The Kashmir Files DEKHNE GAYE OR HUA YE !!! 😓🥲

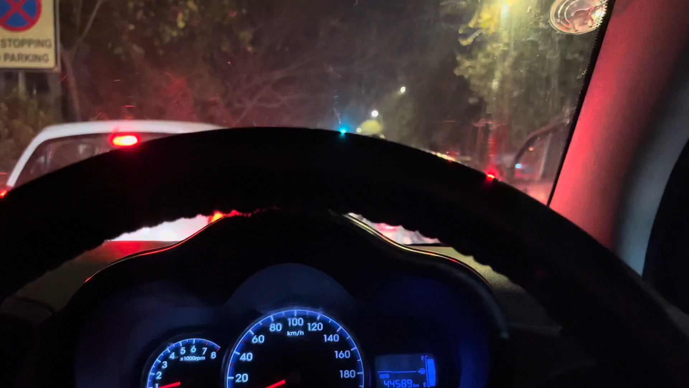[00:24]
तो हम अपने घर के पास ही जा रहे हैं, साउथ दिल्ली में रहते हैं हम, चाणक्यपुरी में ECX एक मॉल है, यहाँ पे देखते हैं। तो फिर ऐसे आप आपको आगे मिलेंगे, अभी बहुत ज्यादा जाम है, मिलते हैं।
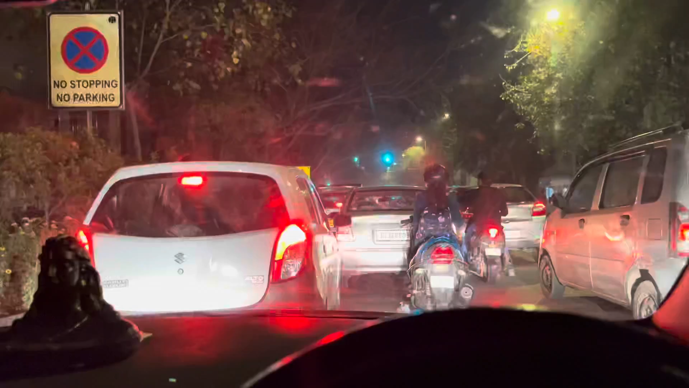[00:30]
तो यार चलते चलते हम पहुंच चुके हैं लीला पैलेस।
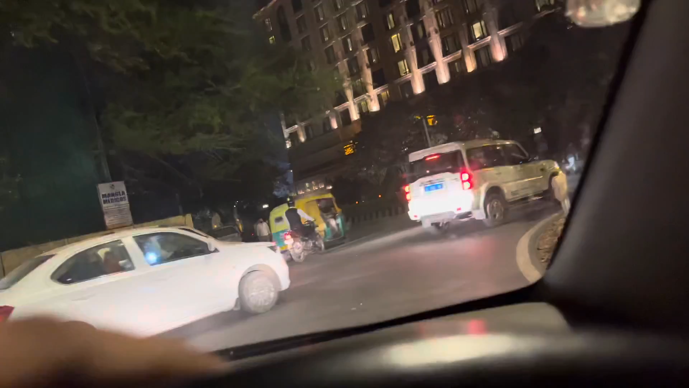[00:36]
ये एक चेक पॉइंट है, लास्ट इस PVR से पहले पड़ता है, और ये बहुत ही यार बेहतरीन सा और ऑफ कोर्स बहुत एक्सपेंसिव होटल है।
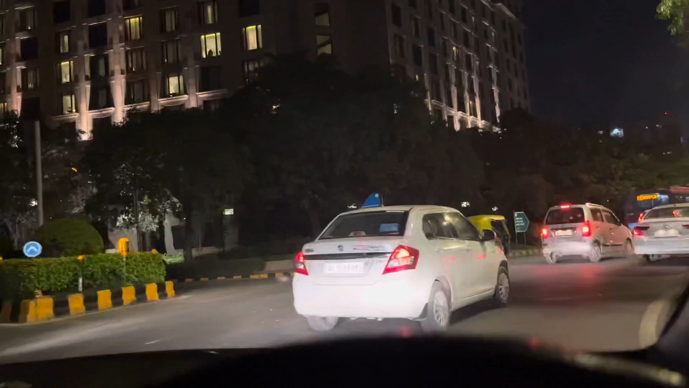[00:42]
तो यार थोड़ा आप लोग सपोर्ट करेंगे तो हम भी एक दिन अंदर जाएंगे और आपको व्लॉग करके दिखाएंगे अंदर का।
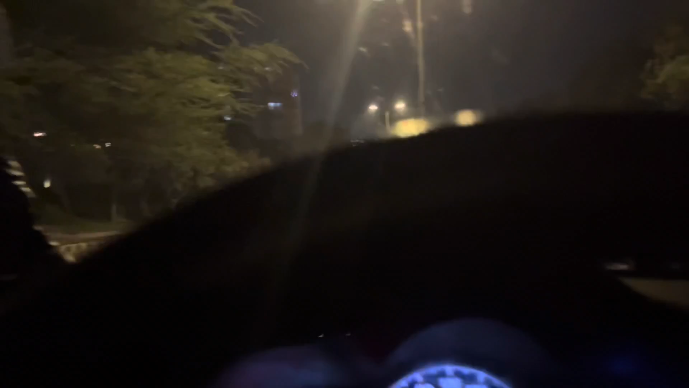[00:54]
मिलते हैं आपको अभी PVR के बाहर। एक यहाँ पे और बहुत बढ़िया सा स्पॉट है पंडित जी, काफी लोग आपसे जानते भी होंगे,
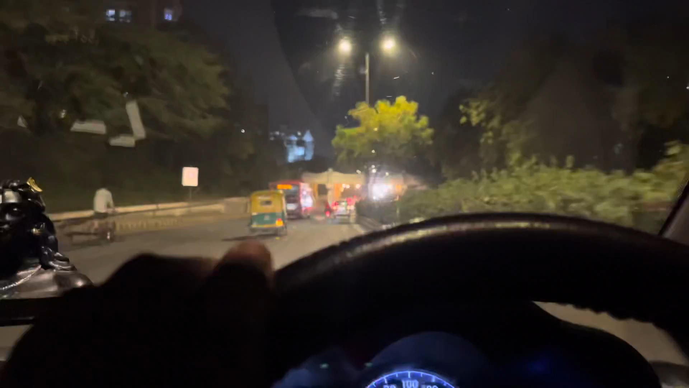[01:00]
पंडित जी पान वाले, आपको वहां पे ले चलते हैं। यार हम पहुंच गए यहाँ पे द चाणक्या, एक्चुअली पंडित जी के पास।
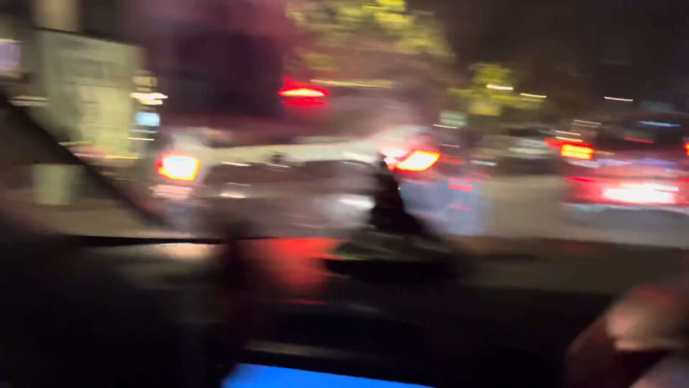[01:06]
भाई अभी तो बच गए हम, मैं ही बता रहा था आपको, पंडित जी के पास जो है ना बहुत ज्यादा भीड़ है अभी,
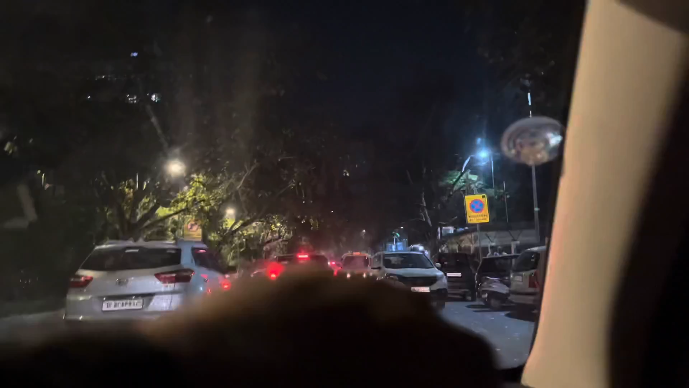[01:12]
और यहाँ पे जगह नहीं हो पा रही है कार पार्किंग की, और शो भी जो हमारा 8 बजे का राउंड का, और हमारी जो डिजिटल टिकट है वो बुक नहीं हो पाई है, तो हमें यहाँ पे जाके ही लेनी पड़ेगी।
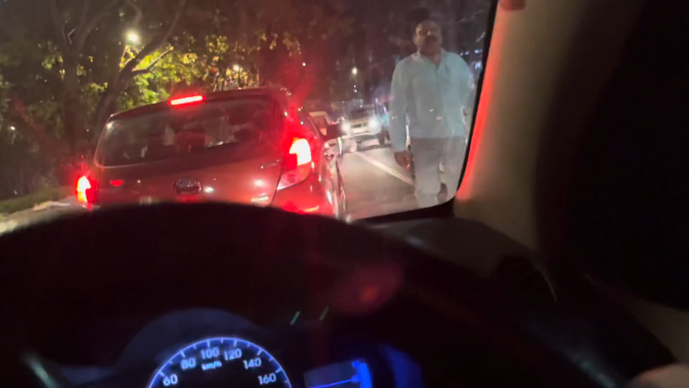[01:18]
तो फिर अभी हम थोड़ा लेट हो रहे हैं, तो आपको शायद जाते वक्त दिखाएंगे हम पंडित जी, जुड़े रहिए। मूवी तो आपको नहीं दिखा पाएंगे बट थोड़ा सा PVR के ग्लिम्स। हाँ तो यार भाई बंधु, अब हम पहुंच गए चाणक्यपुरी की यशवंत प्लेस मार्केट।